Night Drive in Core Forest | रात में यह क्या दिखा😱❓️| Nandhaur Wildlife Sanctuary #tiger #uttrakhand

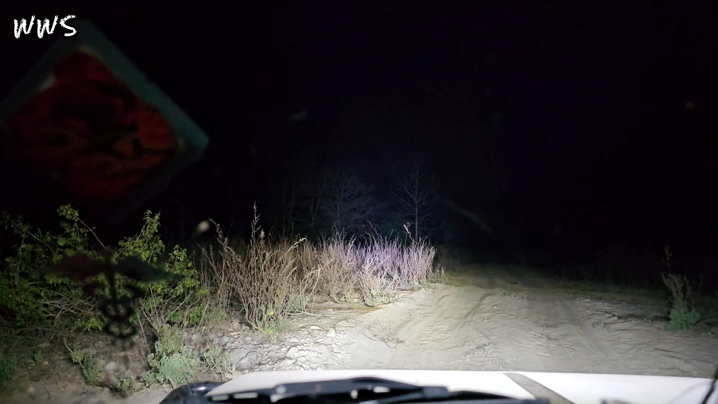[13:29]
गाय के हैं, गाय के हैं इनके होंगे ना, जो गुज्जर फैमिली से रहती है उनके कैटल्स के होंगे जो है। देखिए दोस्तों ये लाइटें जग रही ना, इनके सब वही खत्ते बोलते हैं डेरे बोलते हैं वही है।